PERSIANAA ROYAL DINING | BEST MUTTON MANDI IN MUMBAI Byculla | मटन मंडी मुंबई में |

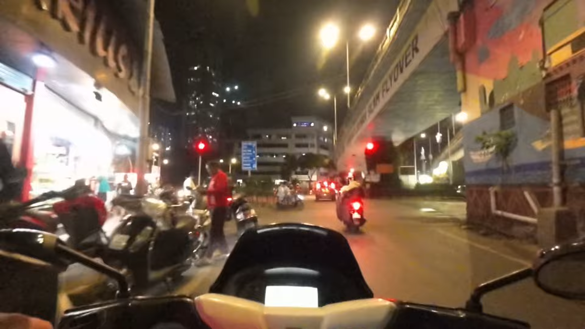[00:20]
पहुच चुक है बाइक अला पर इससे आपको लेफ लेना है और पीछ में से एक यूटन है वो लेकर आपको राइट आप पहुचाओंगे परशाना पर यह हम पहुच चुके परशाना